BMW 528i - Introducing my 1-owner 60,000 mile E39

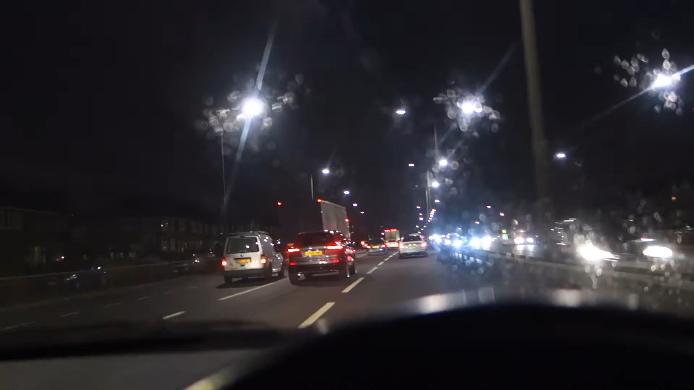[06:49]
And we are on the A40. I guess in Greater London, maybe? We've gone 15.2 miles.